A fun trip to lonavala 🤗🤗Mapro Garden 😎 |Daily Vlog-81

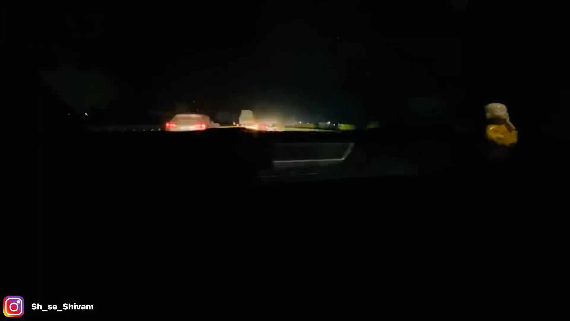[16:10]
ये देख तो ये देखो भाई लोग, हाईवे चल रहा है अभी और हाईवे पे हम चल रहे हैं, सामने गाड़ी आ रही, टोल हो सकता है आगे।
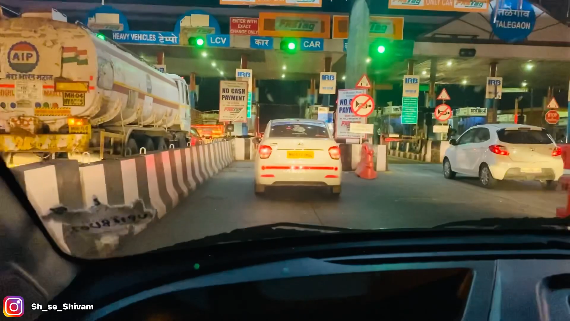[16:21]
तो भाई लोग हम लोग टोल तो पहुंच गए, लकीली टोल पे भी उतनी आज भीड़ नहीं है, तो 15 मिनट हमको नहीं खड़ा होने पड़ेगा, यहाँ निकल जाएंगे फटाफट।